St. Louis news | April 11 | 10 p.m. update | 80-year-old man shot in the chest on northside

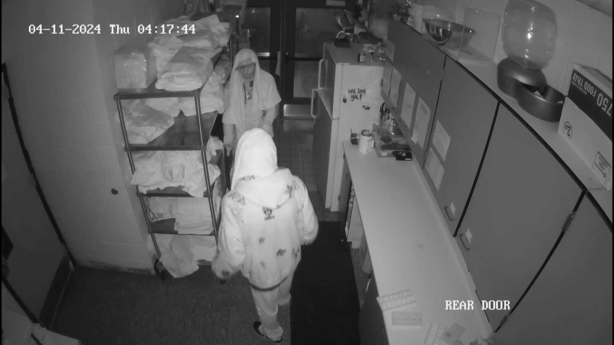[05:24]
Take a look at surveillance video of these men making their way into the Gateway Pet Guardian Shelter here on North 15th Street in East St. Louis.